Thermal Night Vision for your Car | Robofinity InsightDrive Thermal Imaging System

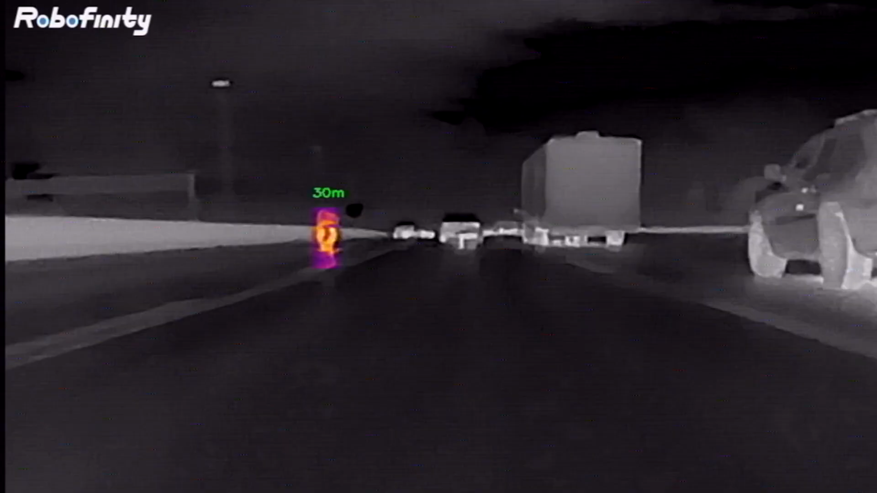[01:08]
did you know everything in the known existence is actually producing invisible
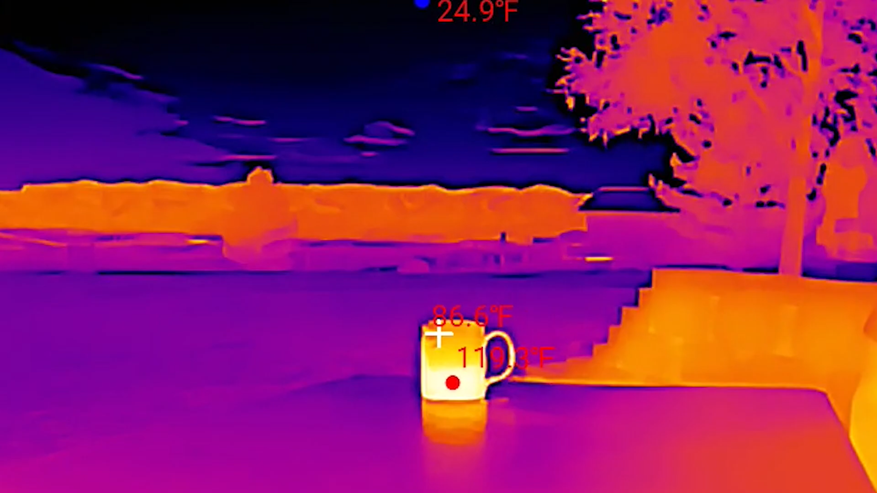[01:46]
On screen: spot 86.6°F, min 24.9°F
the cold nighttime background behind it thermography or thermal imaging has been a staple of modern
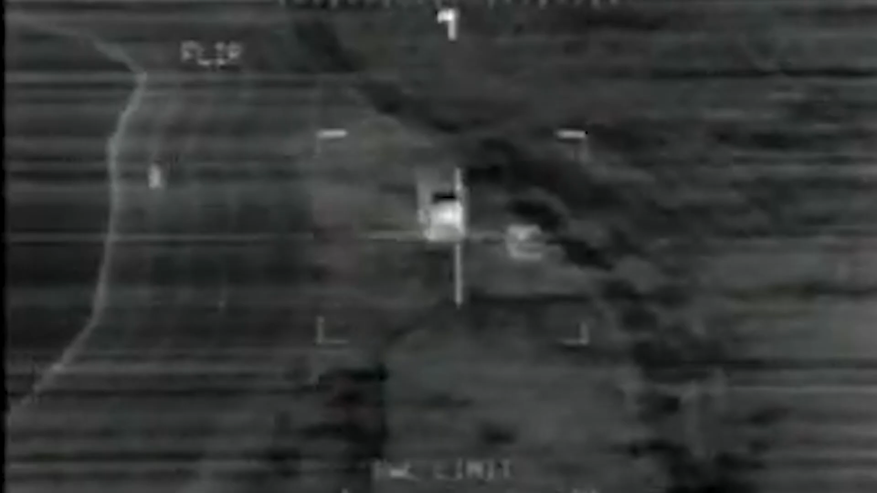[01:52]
warfare for decades but it also has less nefarious uses as well in
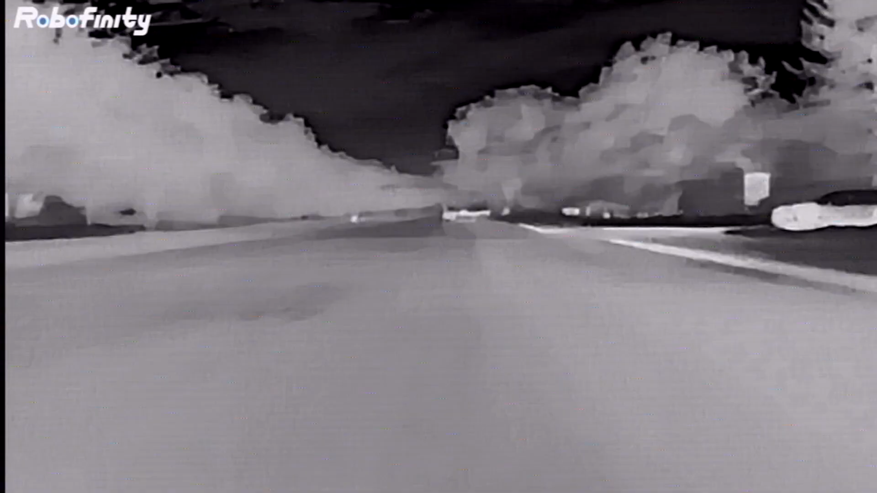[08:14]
smooth with my customization i hooked up the switch so the middle position is off all the time and then
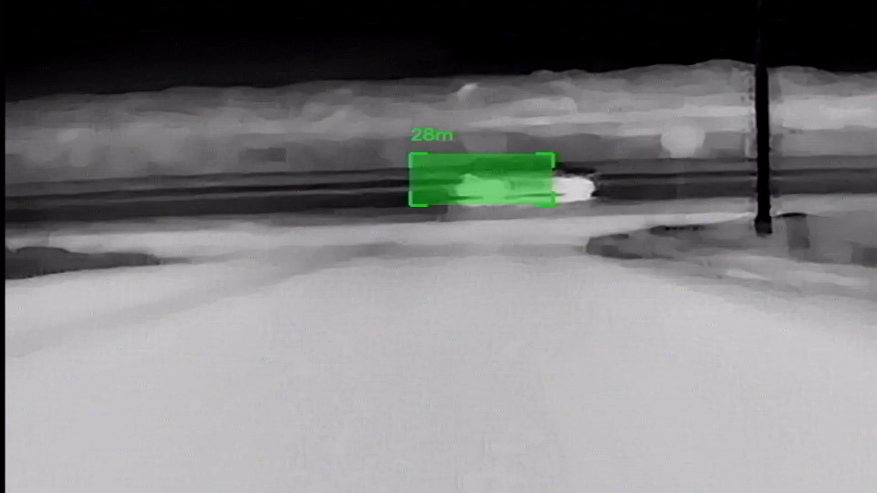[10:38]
leaving the neighborhood and it's pretty cool to see what this looks like at night i left the vehicle
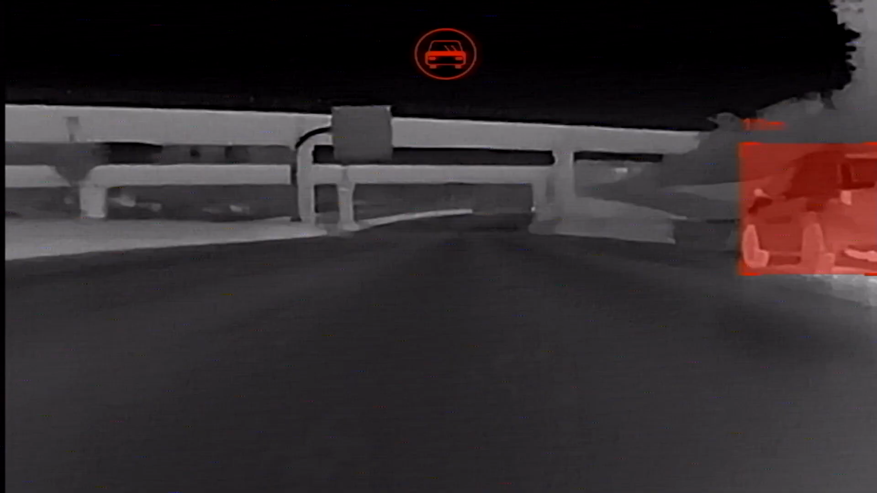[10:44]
identification on for a bit but i eventually turned it off just because it's a bit busy especially when you're
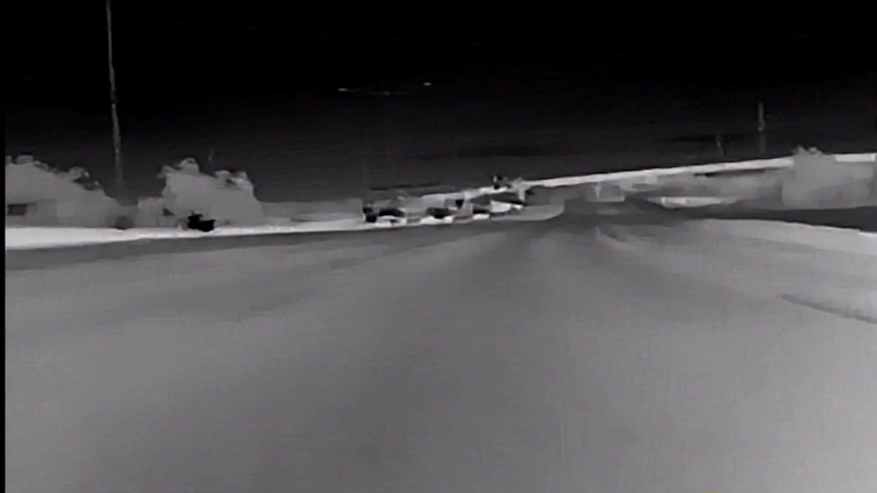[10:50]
in traffic but it does a pretty good job at picking up vehicles all of the identification tells you how far
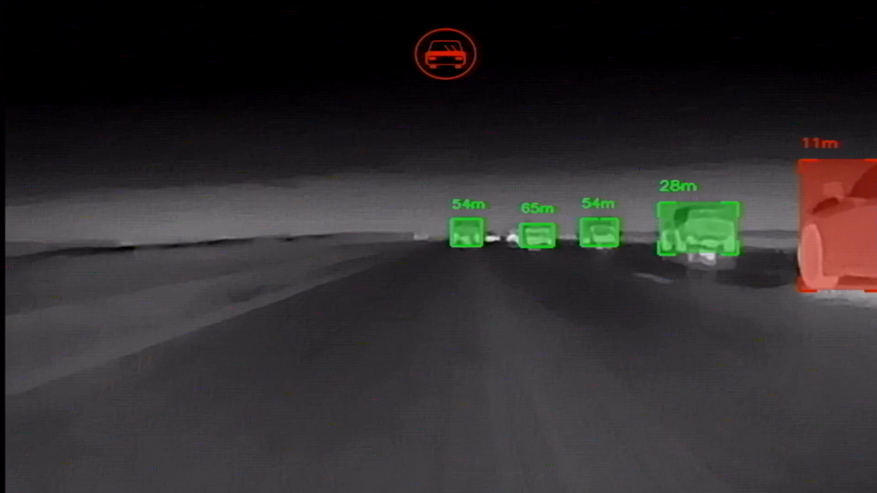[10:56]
something is from your vehicle which i'm not really sure how they're doing that but it seems kind of accurate here
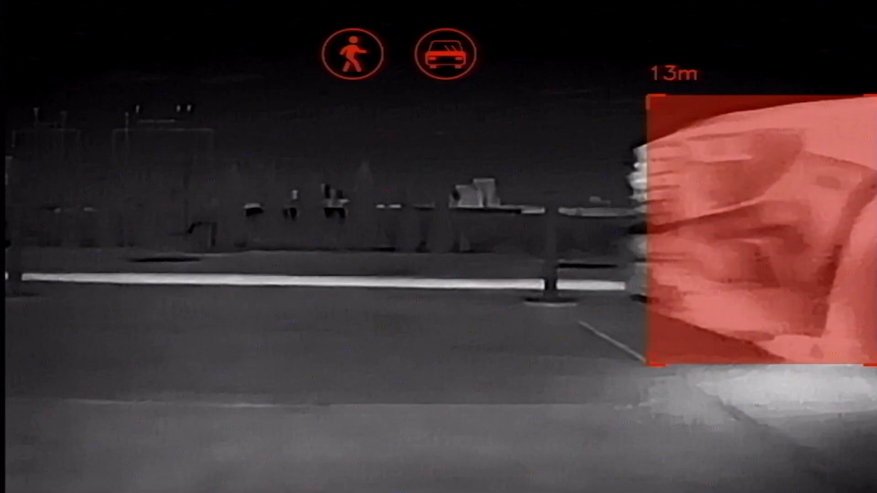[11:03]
i am at bucky's and you can see that guy is walking his dog and it picks up on him but not his dog
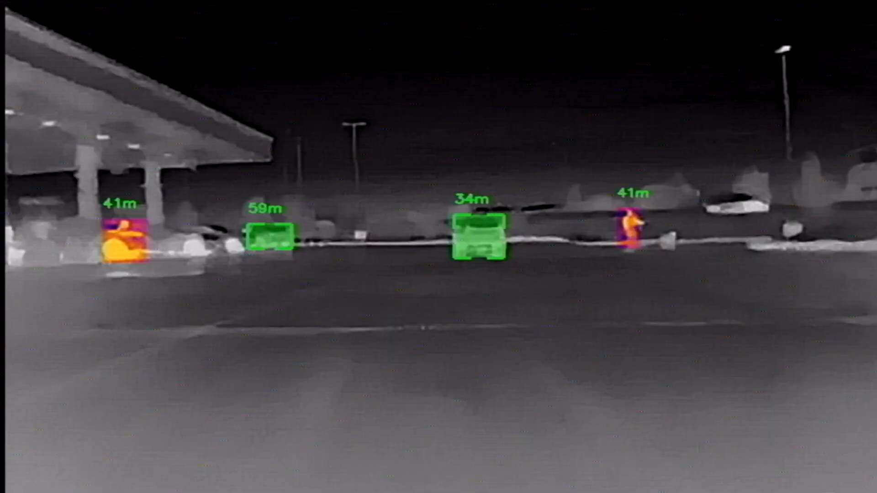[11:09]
and you can see how busy it gets with the car identification on and here it is without
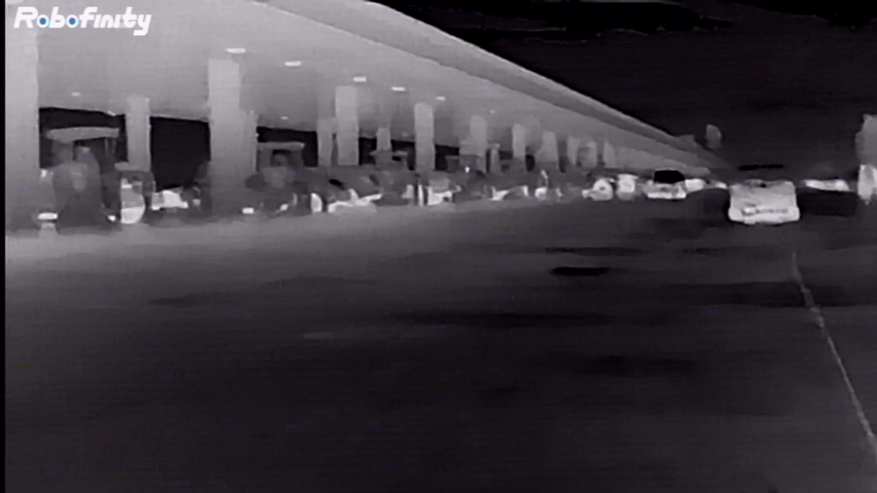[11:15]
that on at a different time i hopped on a two-lane highway and i'm heading up to the mountains
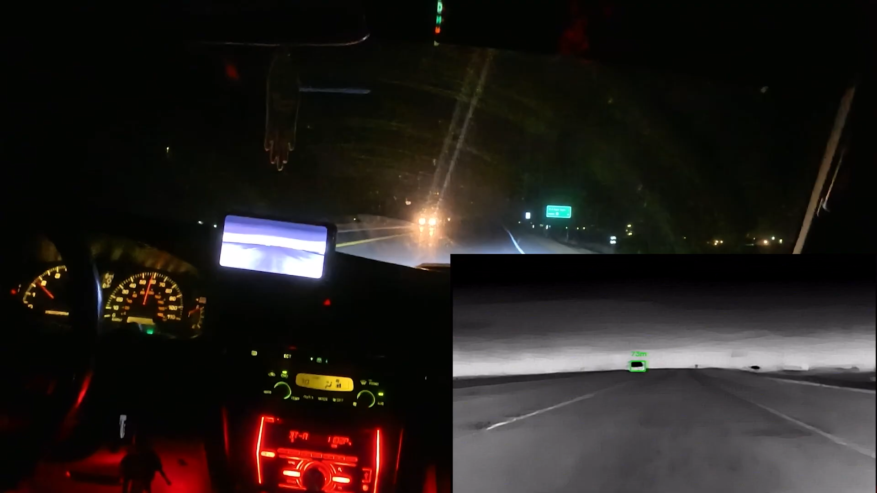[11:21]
and you can just see the difference between all of that glare on my windshield versus the thermal imager with the semi and these other cars it's also just so crazy how far you can see down the road outside your headlights and check this out you can see the mountains on the thermal imager but it's completely dark out there and i can't see anything with my own eyes unfortunately i didn't see any animals going up the mountain but sometimes there'll be deer and moose out here but
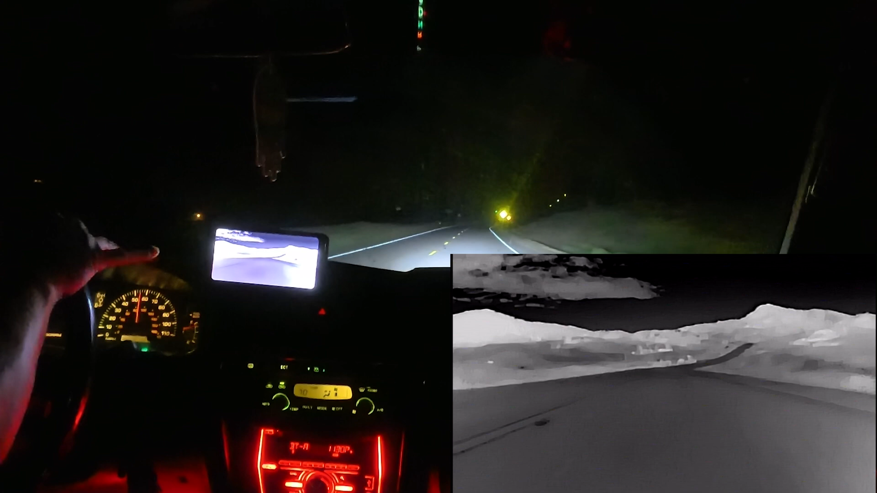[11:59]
thing see how it really works when there's an actual situation where deer is crossing the road but now let's do a little bit of off-roading in the forerunner and check this thing out i will say it does kind of false identify stuff sometimes
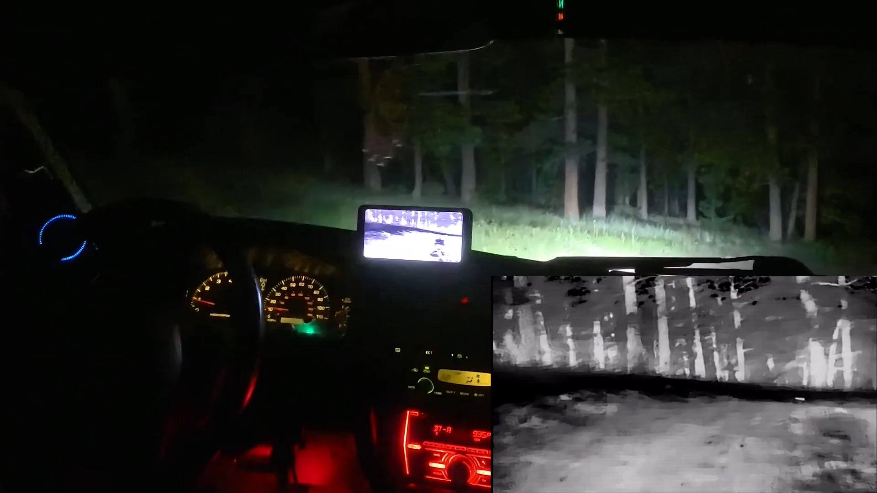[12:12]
like it'll pick up on tree trunks for some reason i don't know if it thinks it's people but it's usually just for like